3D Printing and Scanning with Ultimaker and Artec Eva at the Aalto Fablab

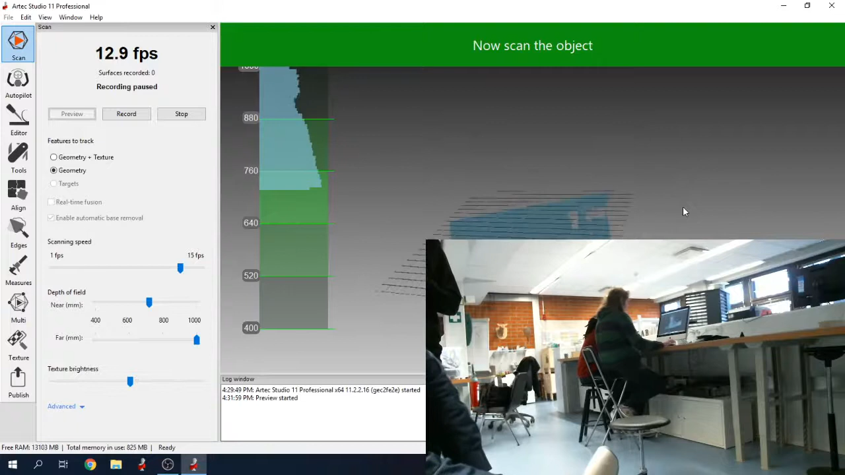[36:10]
so how about someone sits down on the chair so who wants to volunteer
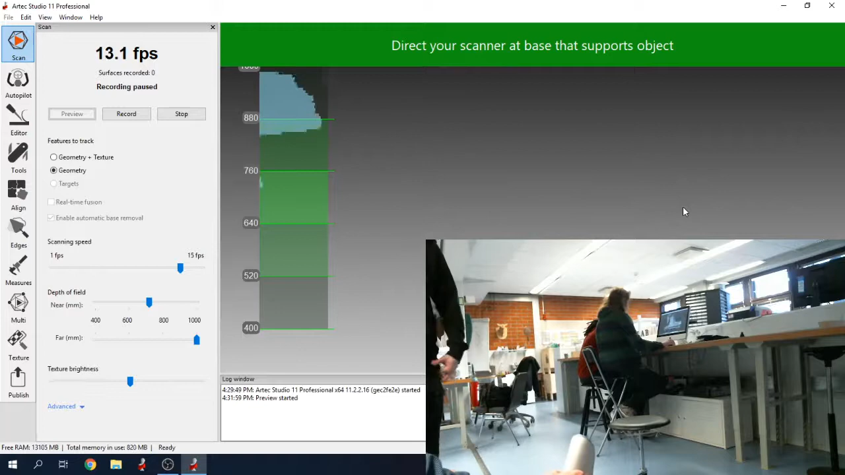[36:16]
here okay so in order to start
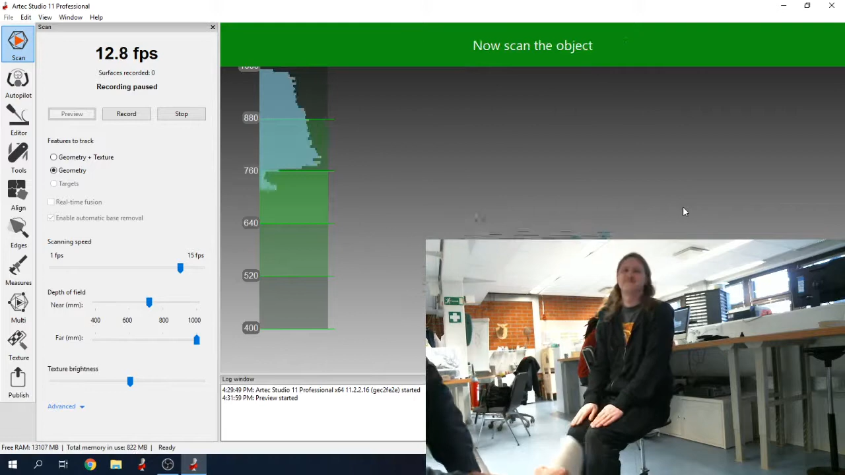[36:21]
scanning we need to identify the ground first so we are yeah so there's the shoe somewhere like this um and then the next thing is so we have to press
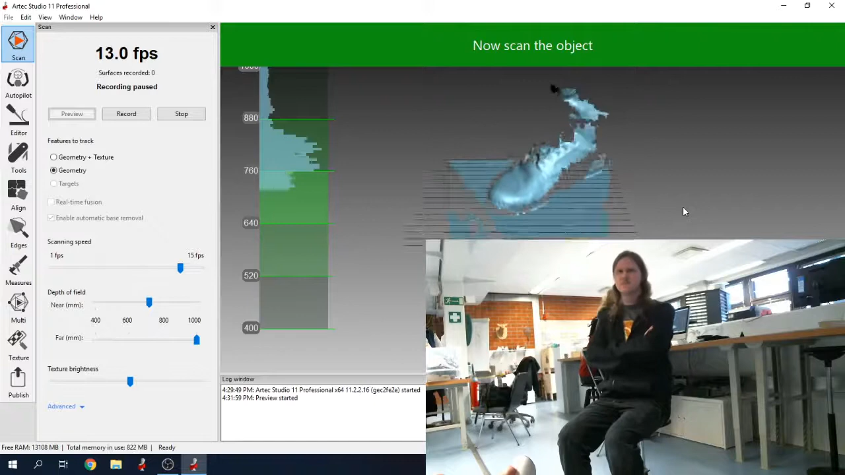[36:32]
the record button either on the desktop or when when the scanner is
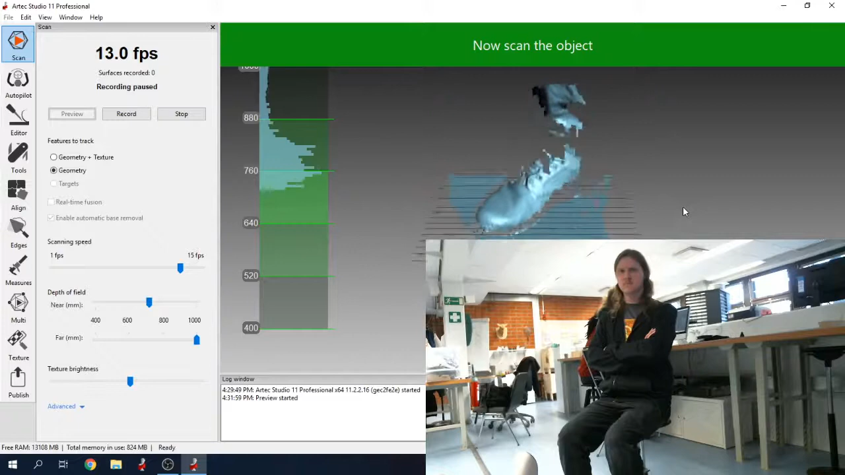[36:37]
in preview mode then the play button so that we previously placed for press for preview
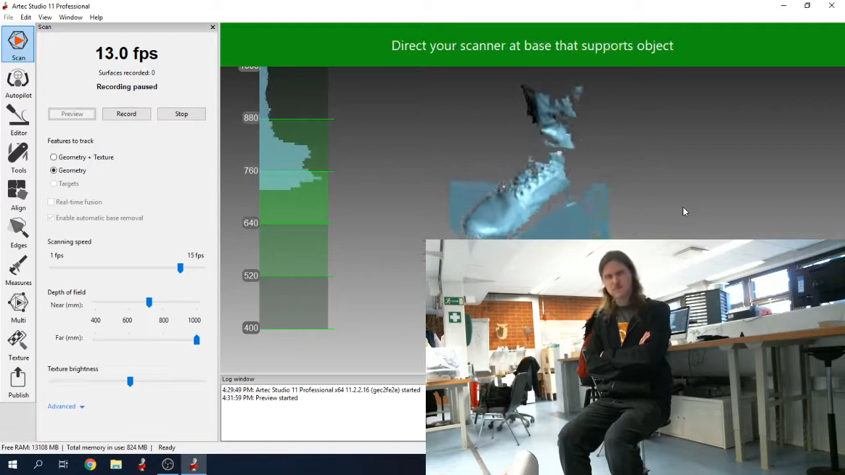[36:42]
so now it will map you to the record button so you will have to point
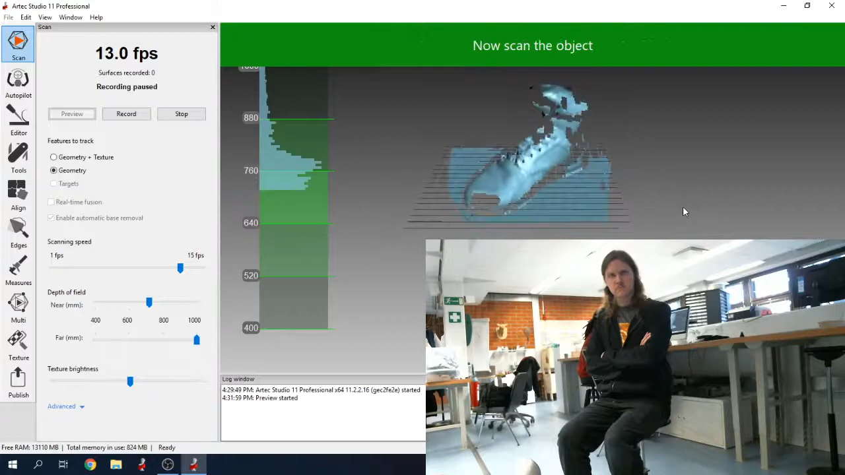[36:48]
it at the ground so now wait where wait for the now scan the object message
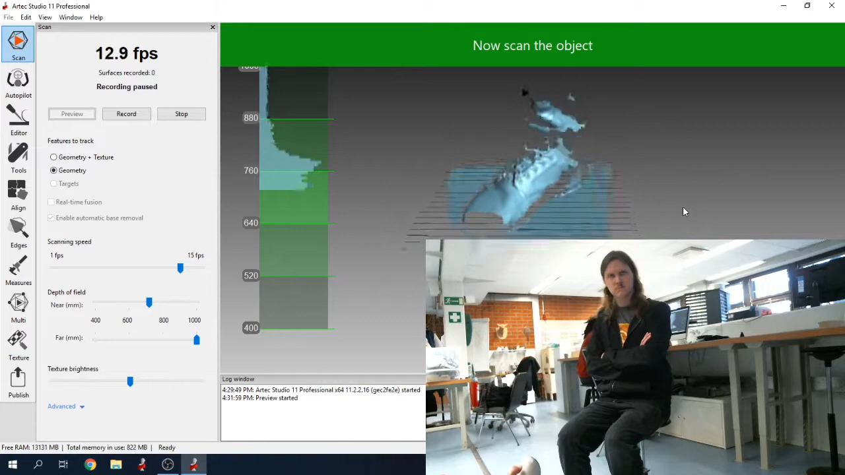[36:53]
and then you hit button once more and now it's in recording mode and now you have to move
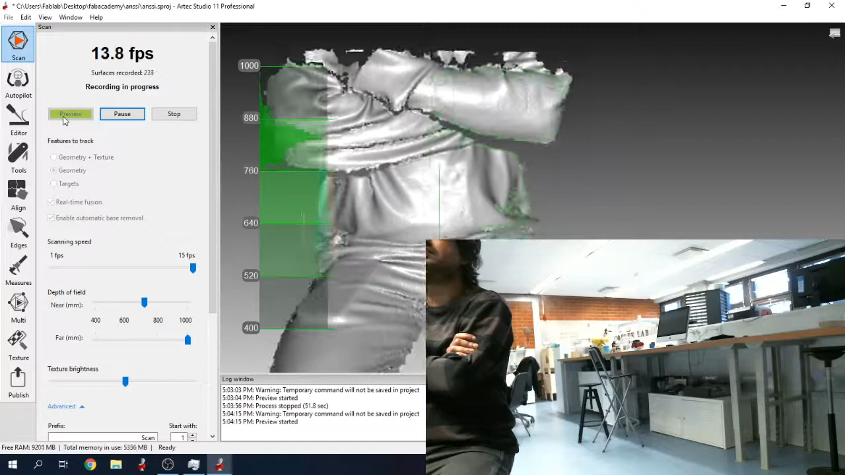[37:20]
maybe you know stick with the torso just to head because i think like it has problems with hair
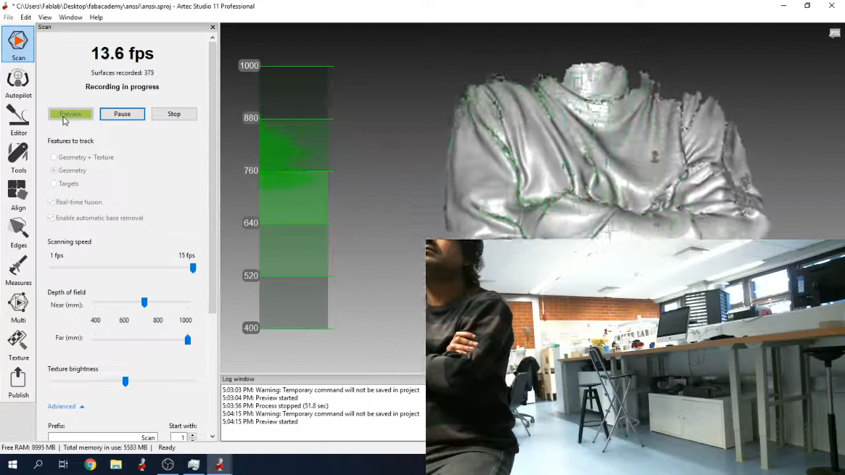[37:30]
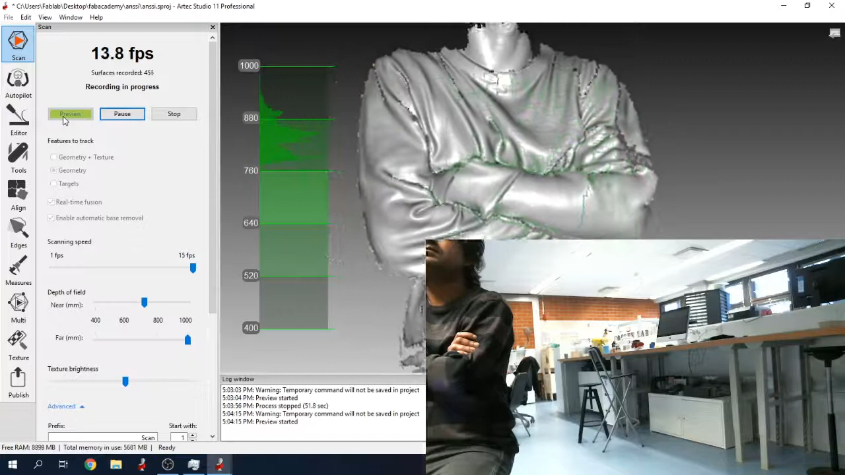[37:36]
so now start to spin slowly
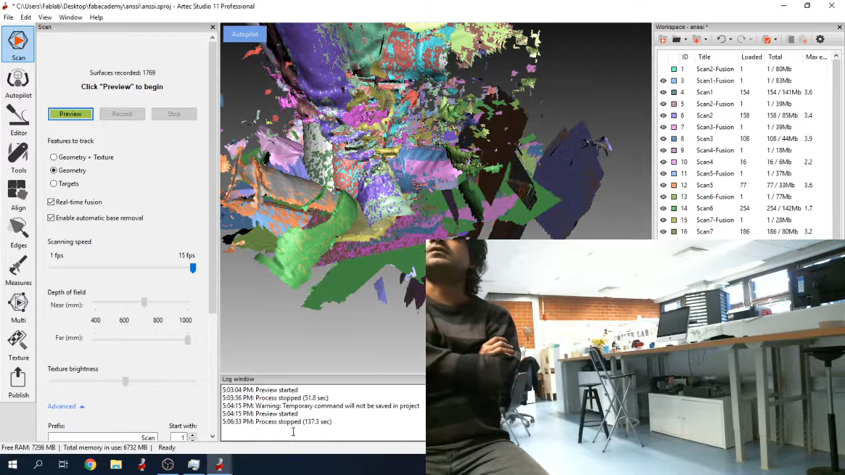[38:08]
so okay so all these scans here so i'm going to transition to here so on the